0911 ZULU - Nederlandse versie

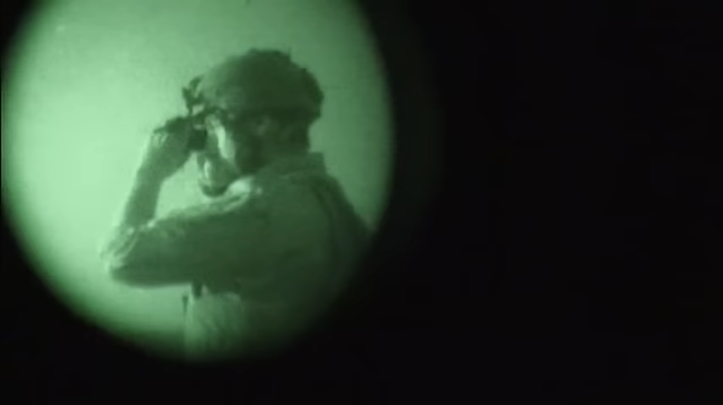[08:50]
De drie mannen die hebben hun nachtzichtapparatuur op de helm gezet, dus die rijden volledig op het zicht van de helderheidsversterkers.
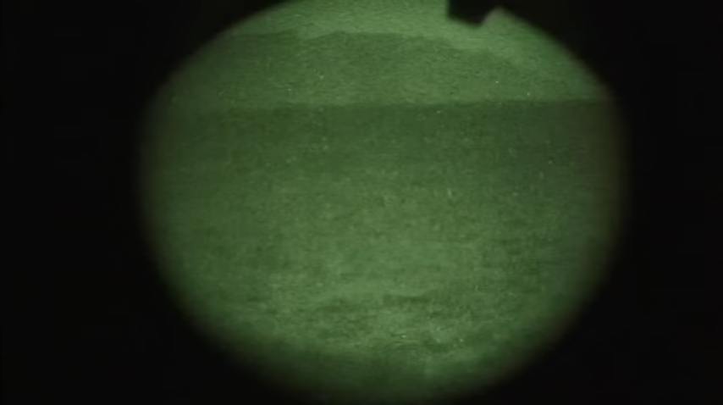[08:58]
Wat opvalt is dat in dit grote weide, deze weide Chora-vallei,
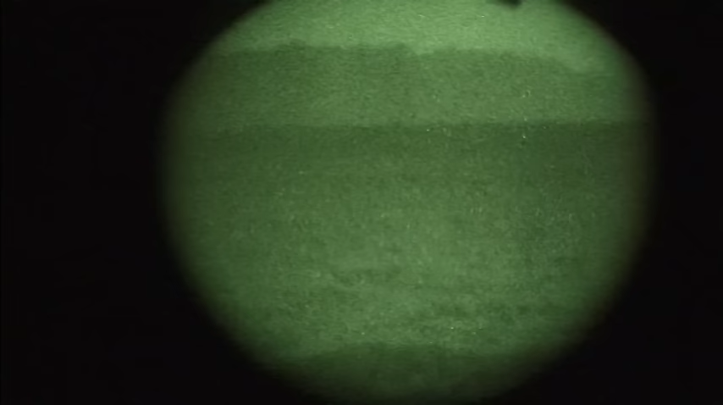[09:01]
het volstrekt donker is, op een paar lichtpuntjes na.
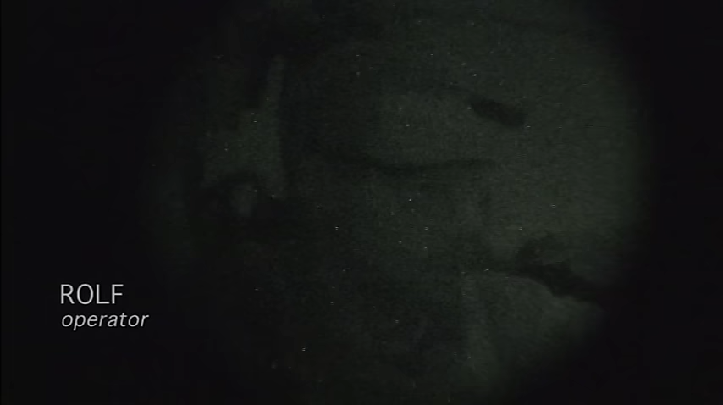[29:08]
En gezegd dat er op het moment waar jij net dus naartoe keek, dus daar, de pimple feature, ja,
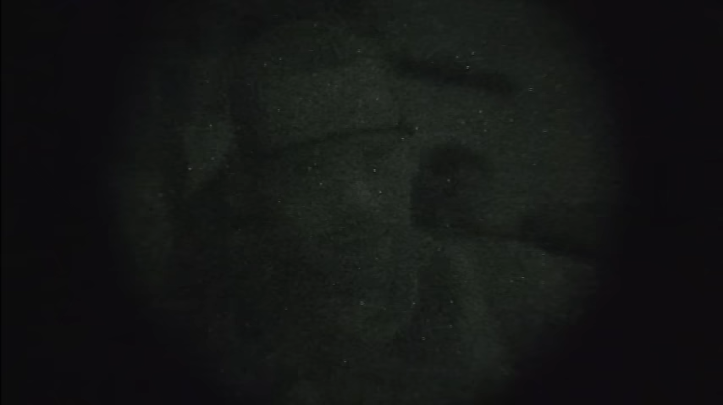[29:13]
dat daar nou hevige gevechten zijn richting de pimple feature vanaf de bergen links, zeg maar in het zuiden. Ja.
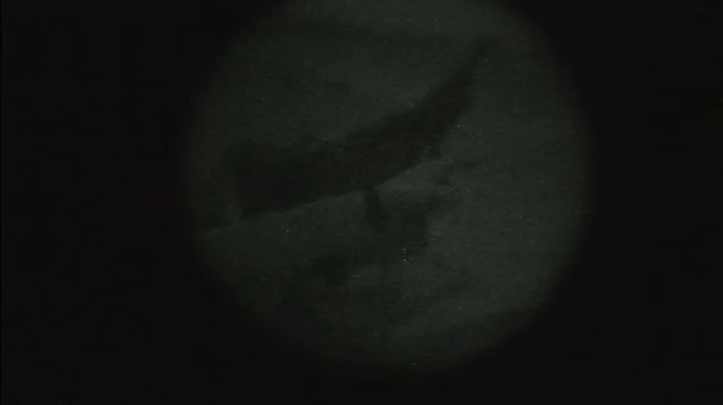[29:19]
En de grafheuvel rechts, die halverwege in de groene zone zit. Ja. Daar komt nu ongelooflijk veel vuur vandaan.
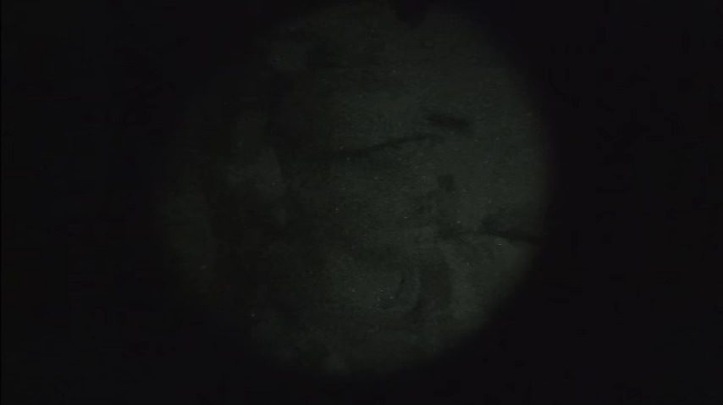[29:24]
Ja, precies. En dat is dus ook waarschijnlijk het achtergrondslawaai wat je nu hoort.